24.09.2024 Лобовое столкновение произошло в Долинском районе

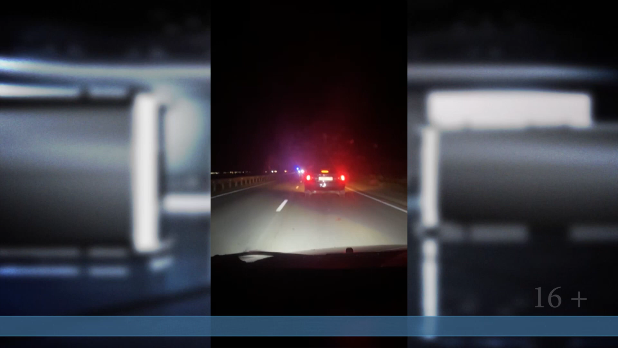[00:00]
В кустах тачка доска валяется. Лобовое столкновение произошло в Долинском районе. По предварительным данным, в субботу почти в 9 часов вечера 33-летний водитель,